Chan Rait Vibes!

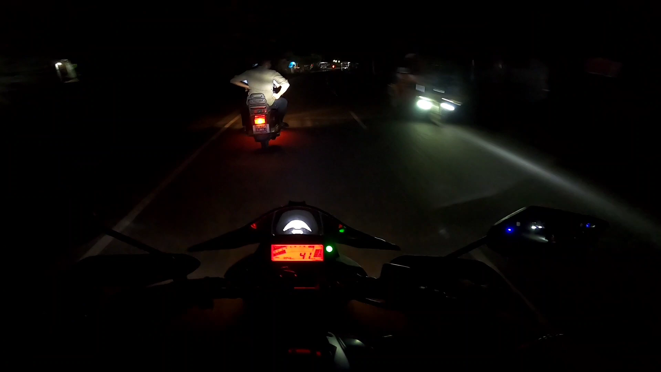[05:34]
শহরের ভিতরের কোনো ক্যাফেতে আজকে হয়তো বা জায়গা পাওয়া যাবে না, আজকে হচ্ছে চাঁদ রাত। তাও মেবি কোরবানির ঈদ যেহেতু, মানুষজন একটু বিজি থাকবে, এটাই স্বাভাবিক। হাইওয়ে তো মোটামুটি ভালোই ভিড়, আর বাস ট্রাকের থেকেও বেশি হচ্ছে গরুর গাড়ি।
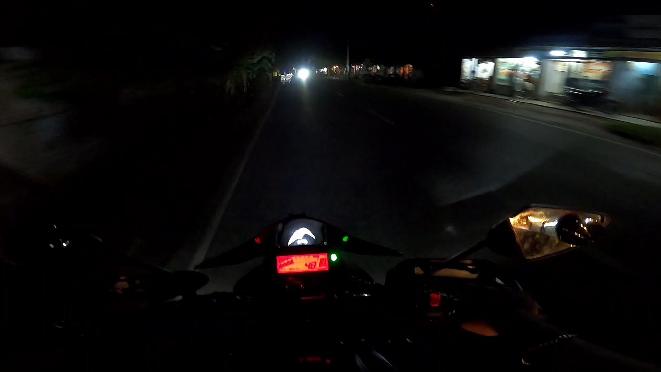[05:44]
নসিমন করিমনগুলো সব গরু ভর্তি, ছোট ছোট পিক আপও আছে। বাইক টাইক ওয়াশ করা চলতেছে, আমার বাইকটার অবস্থা খুবই নোংরা, ওয়াশ করা হয় নাই।